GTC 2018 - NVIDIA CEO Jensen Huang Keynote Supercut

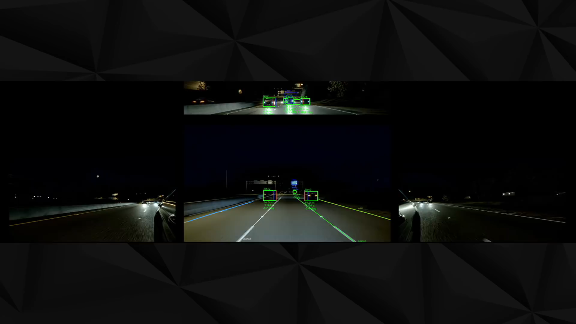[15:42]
just operate as they would in real life and notice we're detecting all the cars we're detecting all the lanes but here's the amazing thing earlier the video that you saw were real cars in the real world we didn't change one line of code iota and it's running on exactly the same drive px drive xavier and drive pegasus computer that we would drive in the car this image generator is generating the world now this image generator in the context of